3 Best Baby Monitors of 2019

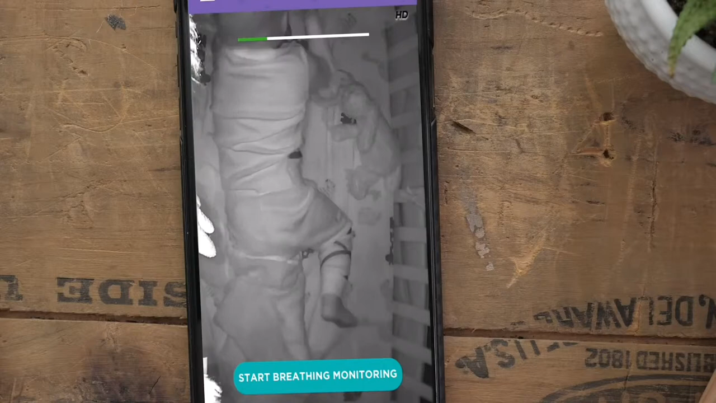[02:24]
Computer vision is the, basically the brains of this camera, and it does all the breathing detection in the camera,